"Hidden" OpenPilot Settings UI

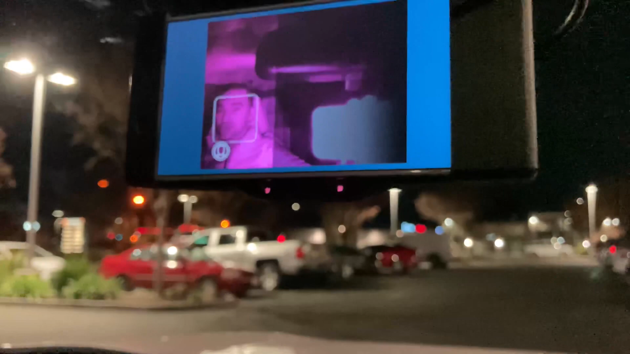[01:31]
that the camera can see you. What you'll see is that part of the menu is going to be covered. And this part's all black because it's really just focused on where the driver face is.
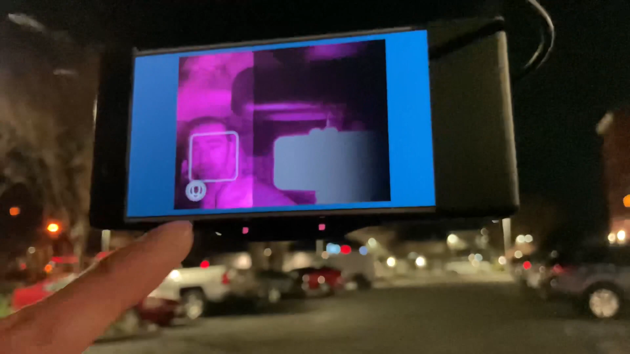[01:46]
And so whenever you see this little face icon highlighted, it means that the comma can see your face and that driver monitoring is actually working.